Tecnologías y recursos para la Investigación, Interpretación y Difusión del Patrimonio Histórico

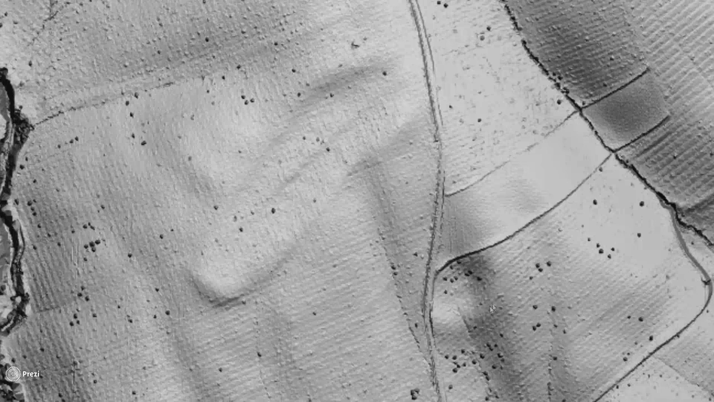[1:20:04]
O esta otra ondulación, hendidura que tenemos aquí en el terreno, en la que vemos también una depresión que queda cerrada en esta zona, que parece corresponder con el anfiteatro.
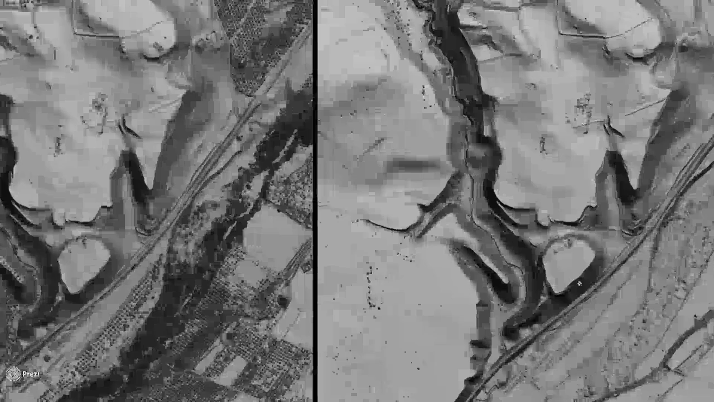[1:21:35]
Con los datos que tenemos actualmente publicados en LIDAR,
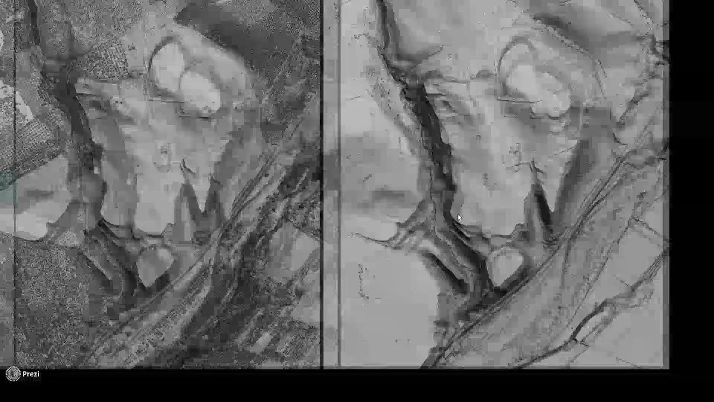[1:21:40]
ahora se está trabajando en la segunda cobertura, que tendrá más resolución, pero también podemos llegar a obtener datos muy similares por nuestra cuenta propia.
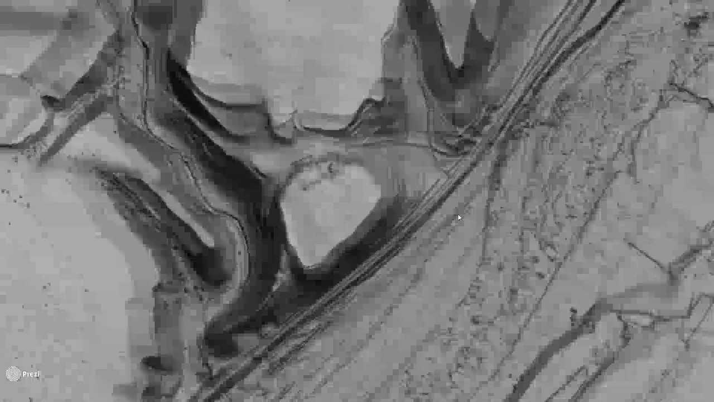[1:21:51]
En este caso, en el caso de Cástulo, realizamos una fotogrametría por medio de un RPA, una altura de 70 metros,
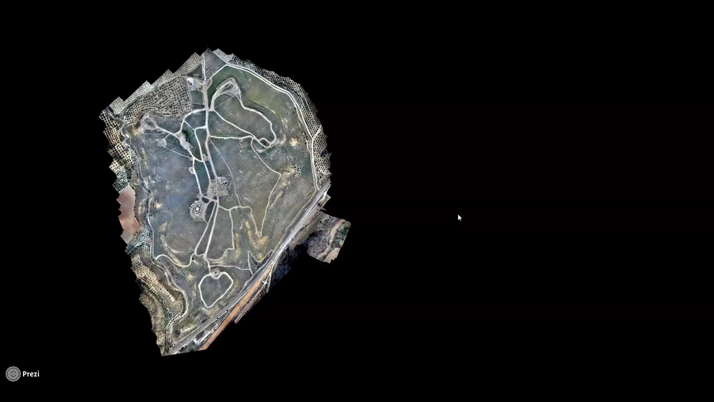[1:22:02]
y esto nos ha permitido obtener un modelo digital mucho más detallado del que podemos obtener con LIDAR.
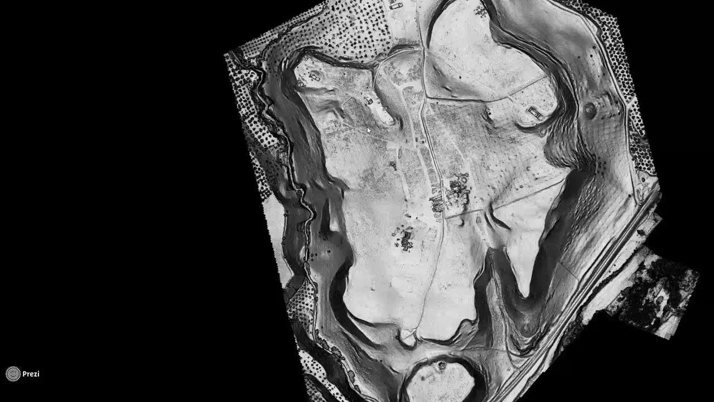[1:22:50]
tienen un poco, que nos entendemos, como esta zona semicircular que se puede apreciar aquí,
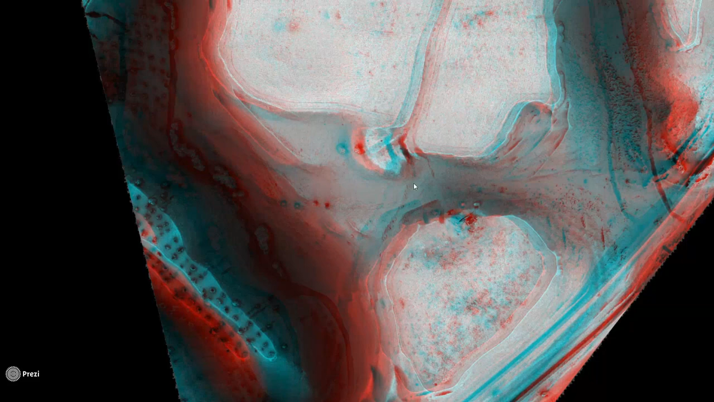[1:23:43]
que se abierten perfectamente algunas elevaciones o algunas depresiones, como en esta otra zona.
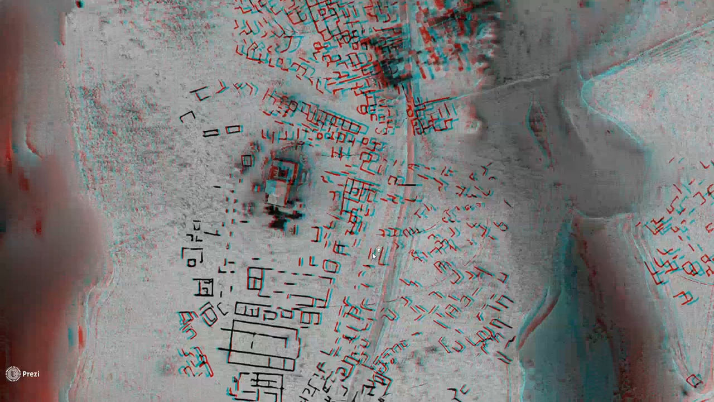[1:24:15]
y la que podemos ya ver en tres dimensiones, pues, una combinación de la topografía de todas estas elevaciones y estas irregularidades,